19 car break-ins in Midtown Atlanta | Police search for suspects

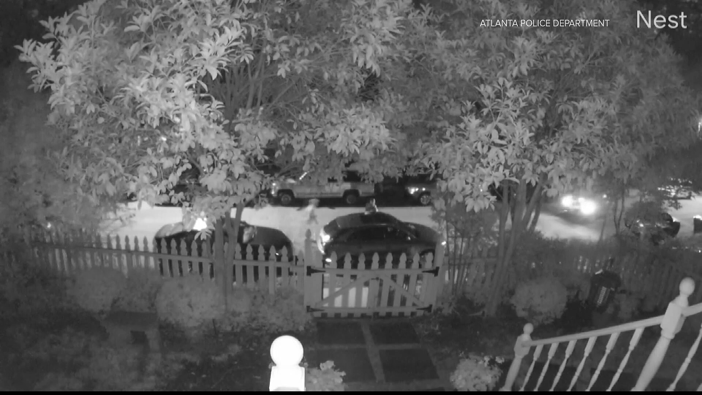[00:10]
These nest videos are from several homes along 5th Street in Midtown. That's just minutes down the road from Midtown High School. Atlanta police say 19 different cars were broken into by several suspects.
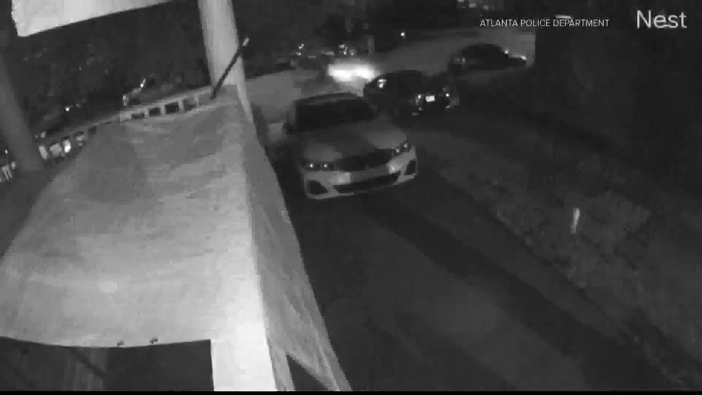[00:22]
It all happened in the early morning hours of July 17th and police say get this. It only took the suspects about four minutes to break into all 19 cars. If you have any information on these break-ins or can help identify any of these suspects, you're asked to call Crime Stoppers or Atlanta PD.